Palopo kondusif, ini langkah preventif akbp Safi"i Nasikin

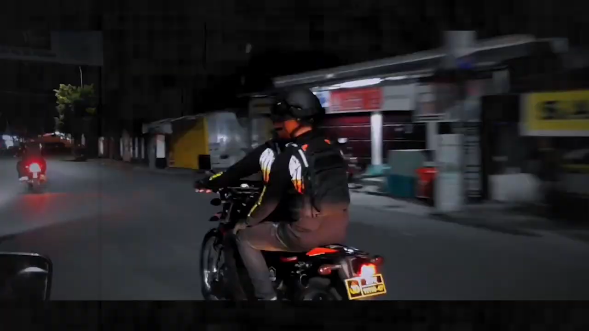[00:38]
Tim Patroli Presisi Pores Palopo yang kemudian diberi nama Tim Eagle Posisi Pores Palopo, pencar melakukan patroli pada malam hari.